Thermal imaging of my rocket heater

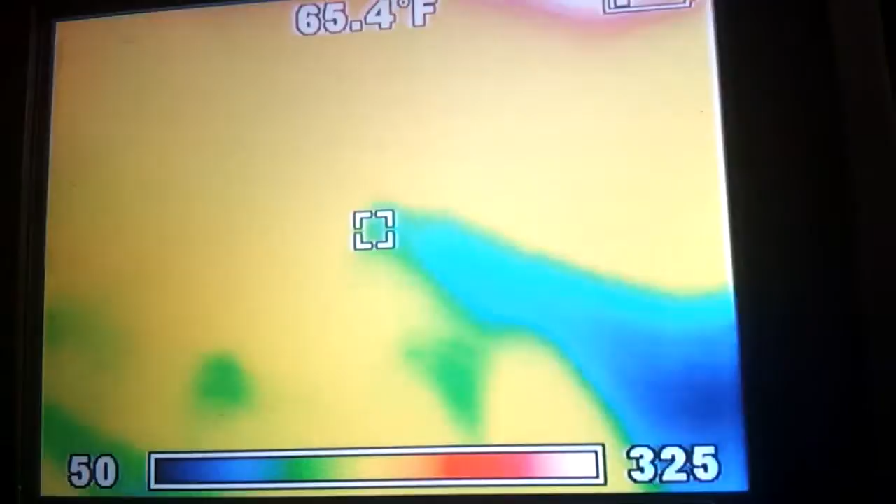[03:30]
On screen: spot 65.4°F
the amount of radiant heat coming out of it
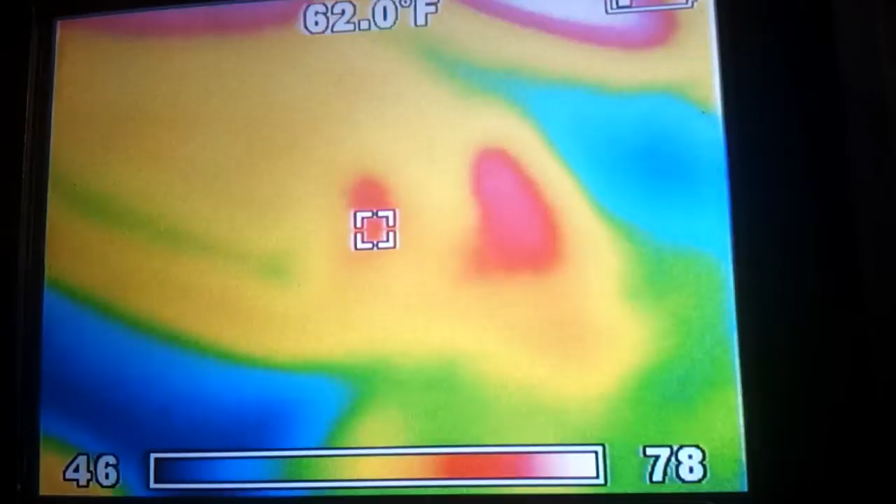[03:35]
On screen: spot 62.0°F
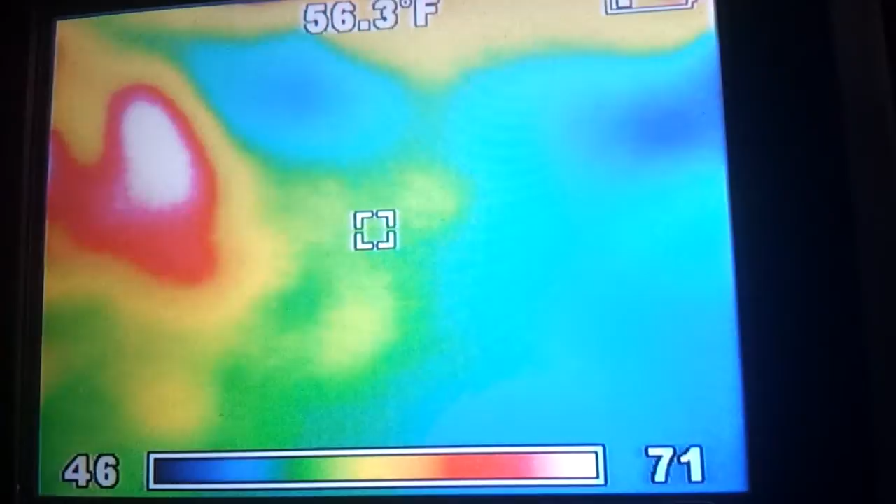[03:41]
On screen: spot 56.3°F
the further away you get the colder the concrete gets let's show you show you my foot so there's uh see the concrete over here
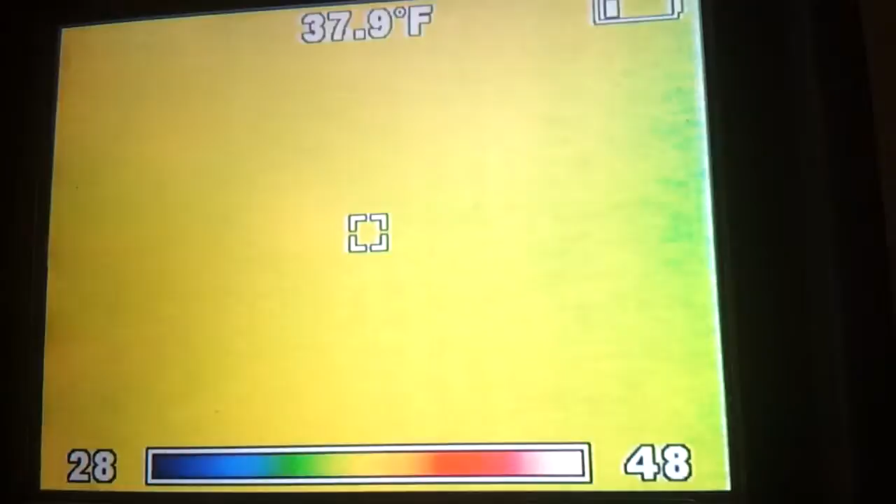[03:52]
On screen: spot 37.9°F
further away from the garage is a lot colder all right so these are pretty cool it's uh check
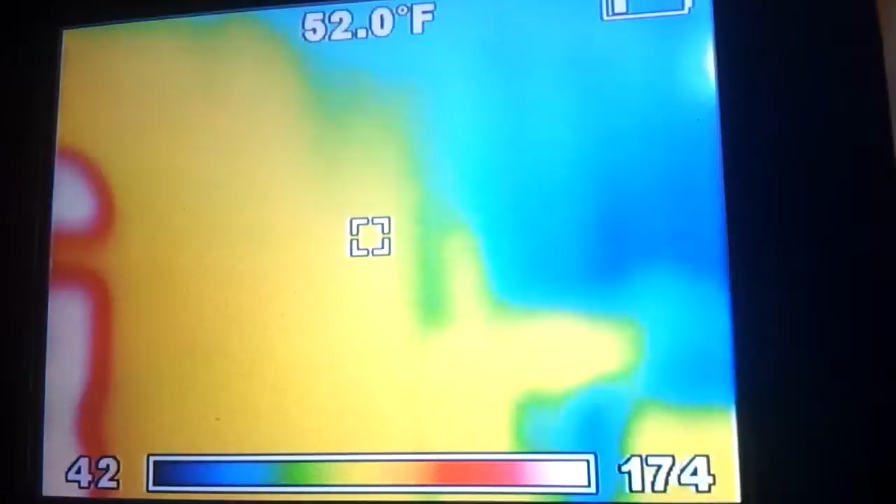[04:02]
On screen: spot 52.0°F
this uh rocket heater out i thought everybody get a kick out of that kind of see what's going on